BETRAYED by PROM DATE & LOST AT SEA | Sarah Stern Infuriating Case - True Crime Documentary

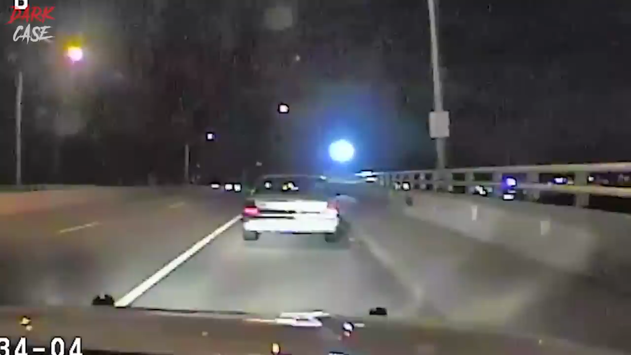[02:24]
An Uber driver was travelling along Belmar's Shark River at around 2.45am when he spotted a car abandoned on the road.
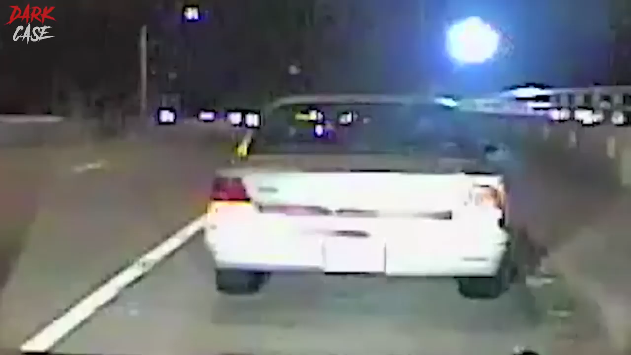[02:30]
The driver had a gut feeling about this relatively normal sight. It was parked at the top of the Route 35 bridge that connected Belmar with Avon-by-the-Sea, New Jersey. He realised something wasn't right and called the police.